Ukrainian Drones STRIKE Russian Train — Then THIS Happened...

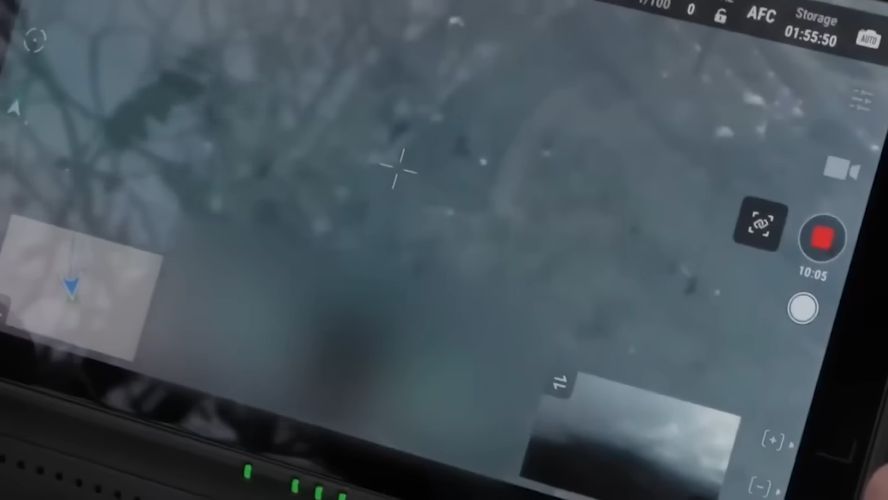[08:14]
From here on, it would be pure visual flying through degraded video.
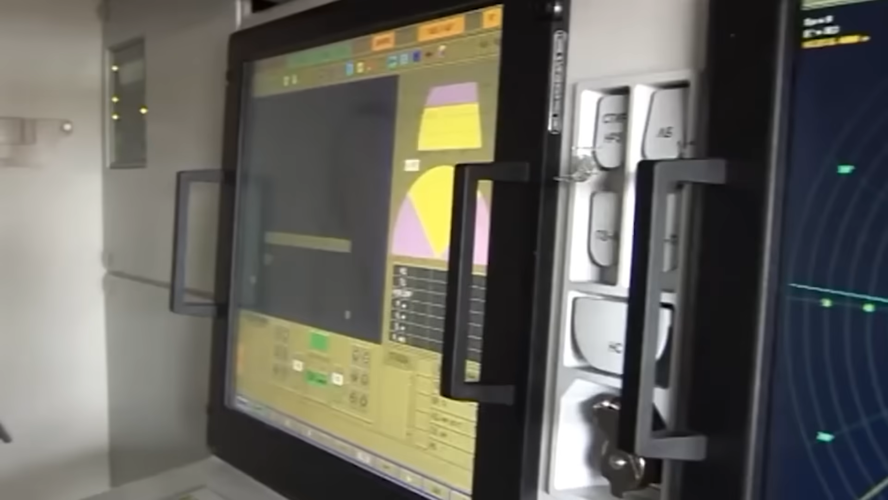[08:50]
The Panzer's radar locked onto the lead drone, and its automated systems calculated an intercept solution.
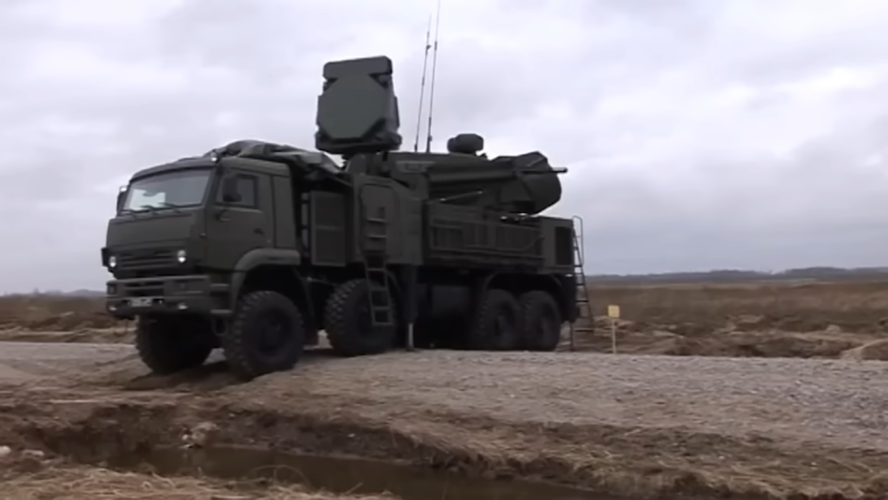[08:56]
Eight seconds to missile launch.
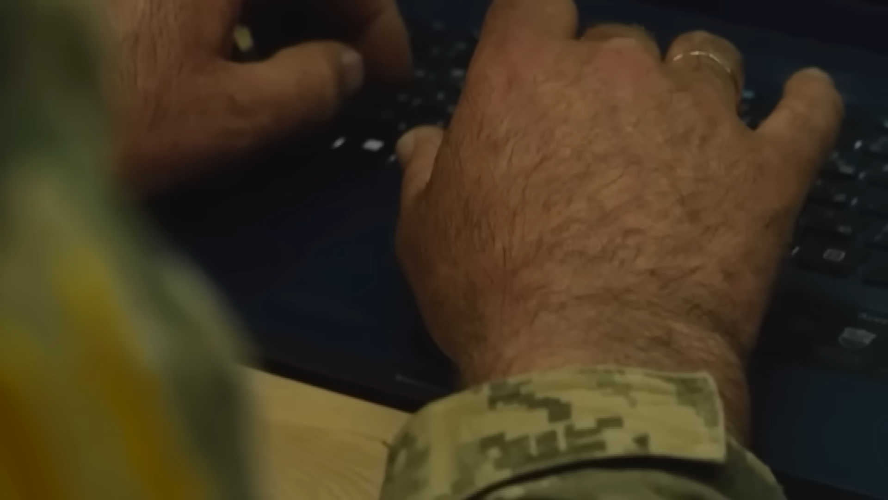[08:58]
But the Ukrainians had anticipated this.
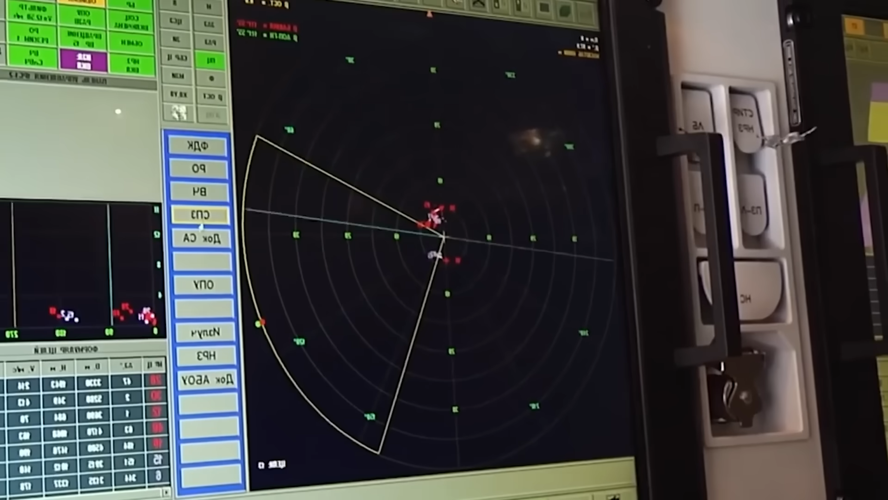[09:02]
Suddenly, six new contacts appeared on the Russian screens.
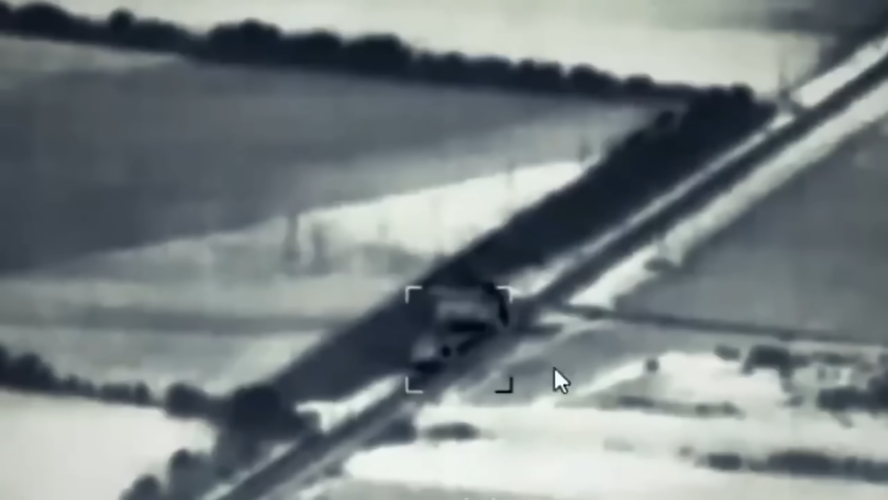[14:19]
The massive smoke plume from the first strike should have made targeting impossible, but the operator used the railroad tracks as his guide, counting the seconds to estimate distance.
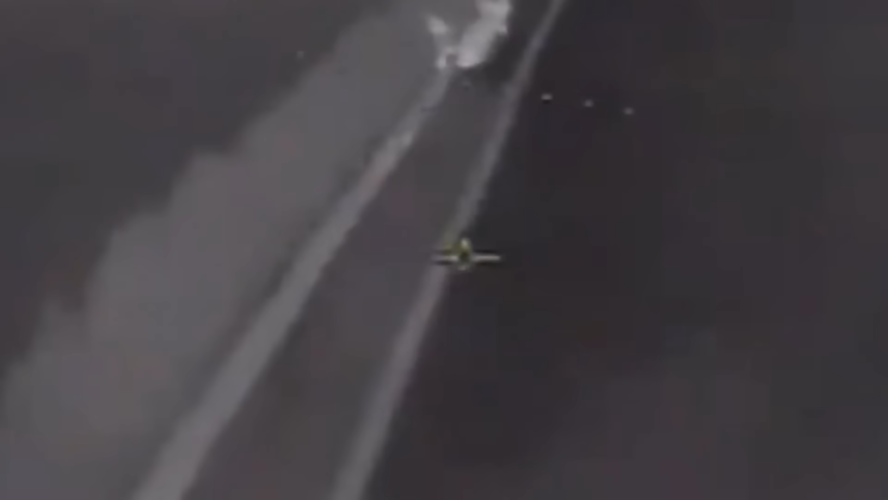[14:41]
The thermal cameras were overwhelmed entirely, showing nothing but white-hot interference.
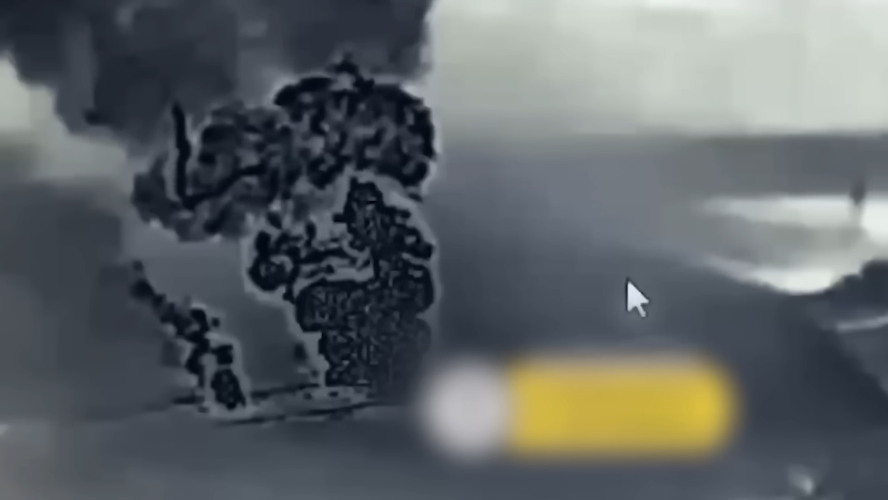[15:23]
The final fuel car erupted, completing the destruction.